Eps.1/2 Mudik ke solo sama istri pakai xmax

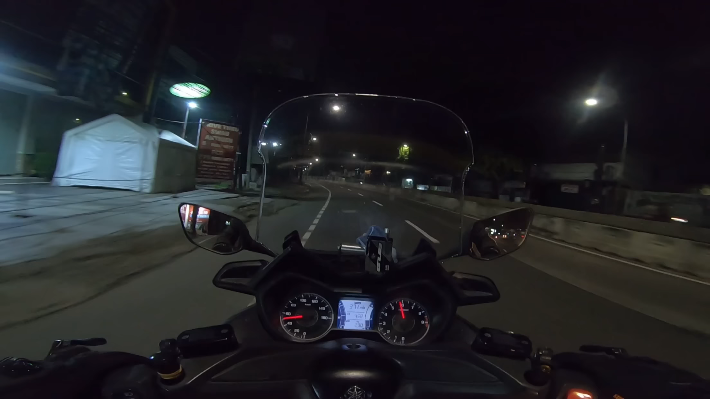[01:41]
Jadi memang ya kadang memang suka molor gitu. Ini suasana pagi dari Jakarta Selatan di daerah Pejaten ya teman-teman. Masih sepi, masih enak sih. Semoga sih nanti perjalanannya lancar ya teman-teman ya. Yaudah yuk kita ikutin terus perjalanan kali ini. Karena kita bakal lewatin jalur rute Pantura nih teman-teman, seperti yang tadi aku bilang. Kenapa kita pilih Pantura? Karena memang jalur selatan kita belum tahu.
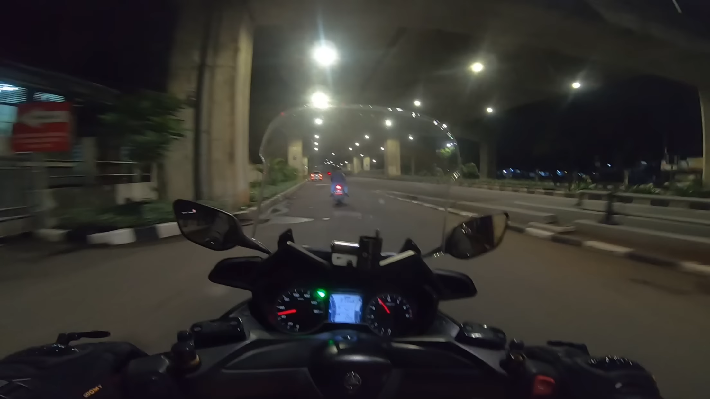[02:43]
Oke teman-teman, jadi karena pagi ya, jadi ini aku lewat Mampang karena sepi juga kan, jadi ini cepet nih lewat sini. Jadi ini lewat Mampang, lewat jalur jalan apa namanya ya, Gatot Subroto ya di sini. Nanti lewat Pancoran tinggal lurus saja langsung ke Kalimalang teman-teman.
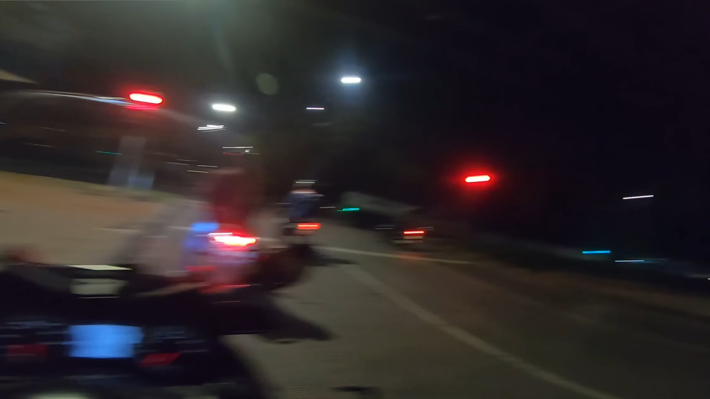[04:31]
Nah ini sekarang aku udah nyampe di perempatan yang mau ke arah Cawang, ke arah Kalimalang nih. Sebentar lagi ya. Ini betulnya udah jam 4.33.
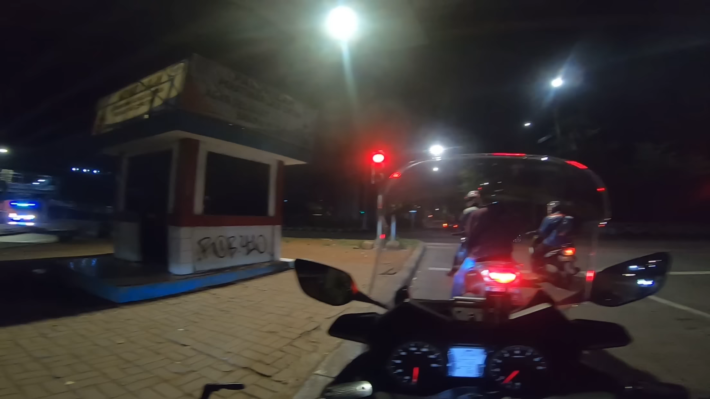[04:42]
Jadi dari Buncit ke sini cepet banget ya, karena sepinya. Sekarang udah jam 4.34 ya. Kayaknya sih lagi azan subuh. Nanti kita mampir dulu deh, cari masjid buat sholat subuh dulu ya. Jadi nanti biar kita tenang di jalan.
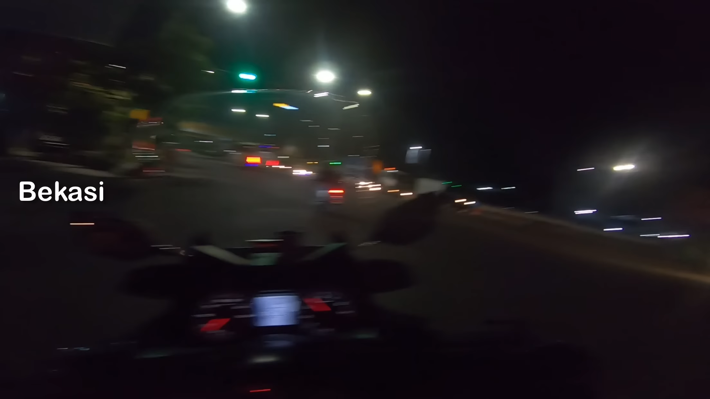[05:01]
kita ambil kiri aja lah, mumpung masih pagi jadi kan nggak terlalu rame. Nanti kita ambil bawah flyover yang Summarecon ya. Nanti kita bakal bahas lagi masalah persiapan dan bahan bakal lagi ya. Kita masih fokus di kota Bekasi dulu nih. Nah, dari bawah flyover ini teman-teman, kita ambil ke kanan ya teman-teman ya.
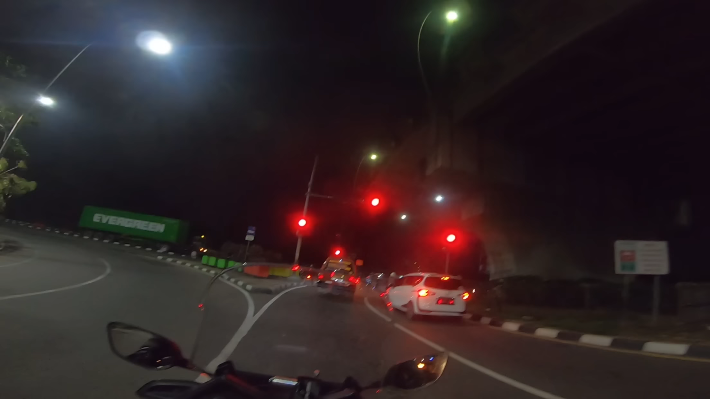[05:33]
Jadi kalau ke atas itu ke Summarecon. Ini ke arah terminal sih kalau nggak salah ya.
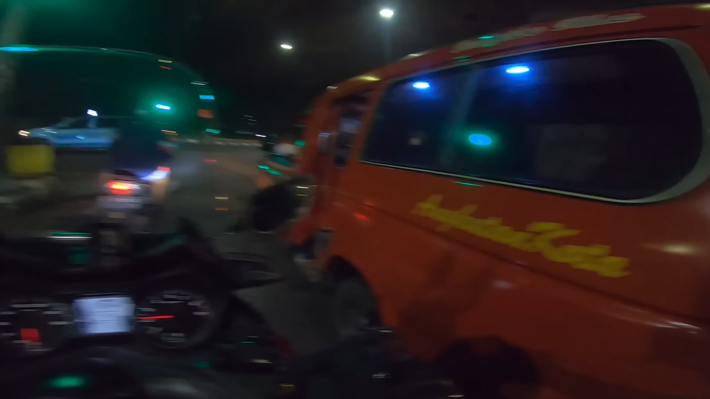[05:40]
Ini kalau siang sih aku nggak mau lewat sini, jadi karena macet ya.
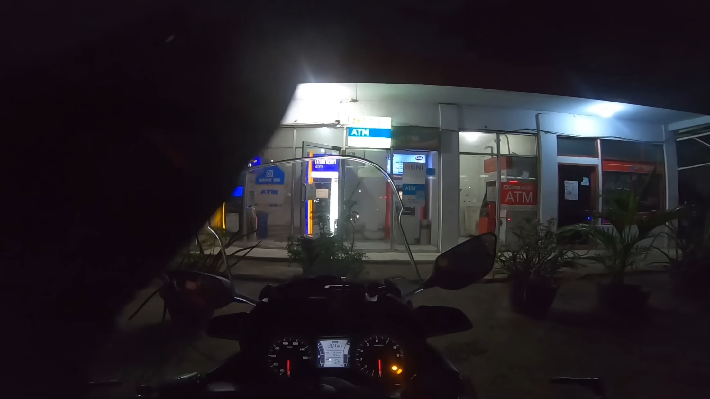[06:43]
Enggak sih, lebih tepatnya kita sholat subuh dulu ya kan. Jadi biar tenang di jalan. Oke guys, kita lanjut lagi perjalanannya. Sekarang udah jam 5:23. Ini kita udah nyampe di ini ya, Bekasi mana nih ya, Tambun.
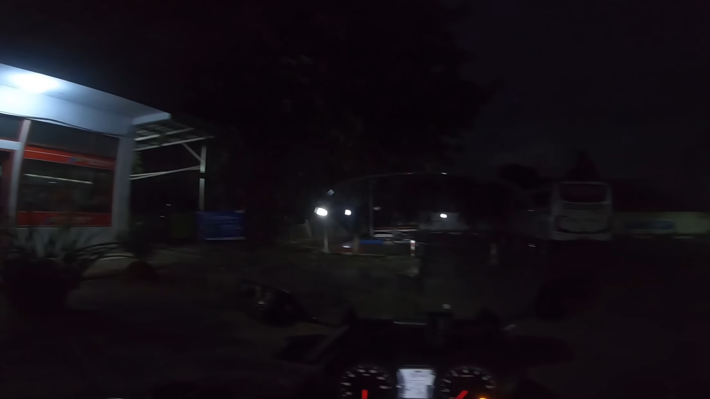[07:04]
Dari Pejaten ke sini cuman 1 jam doang ya,